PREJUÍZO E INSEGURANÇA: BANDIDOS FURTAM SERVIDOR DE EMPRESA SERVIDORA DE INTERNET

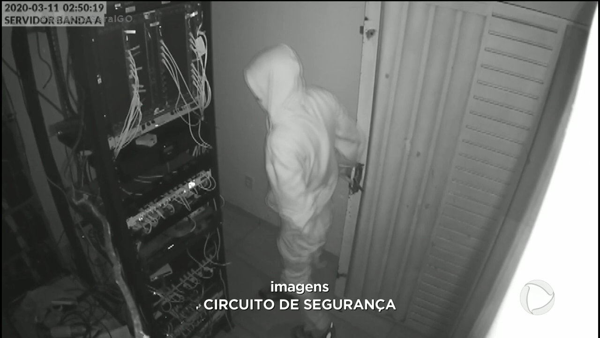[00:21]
Eram 2h50 da madrugada. Na gravação, é possível ouvir até o barulho da porta sendo arrombada.
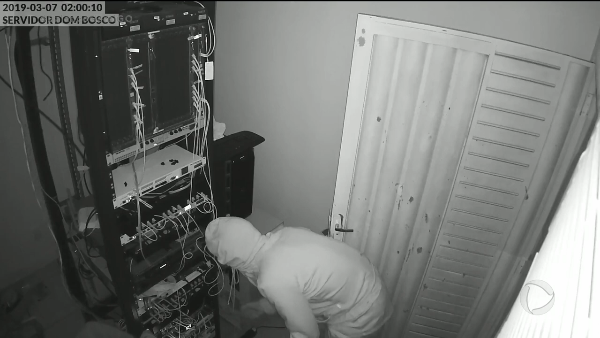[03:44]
As imagens gravadas na época mostram um dos ladrões de blusa com capuz desligando os equipamentos. Os ladrões levaram vários equipamentos avaliados em 80 mil reais. Levaram mais equipamentos da outra vez. Só que vocês conseguiram recuperar, né? Exatamente, só que a gente conseguiu recuperar. No ano passado, assim que as imagens foram divulgadas pela Record TV, a polícia conseguiu recuperar os equipamentos e prender os ladrões e o receptador.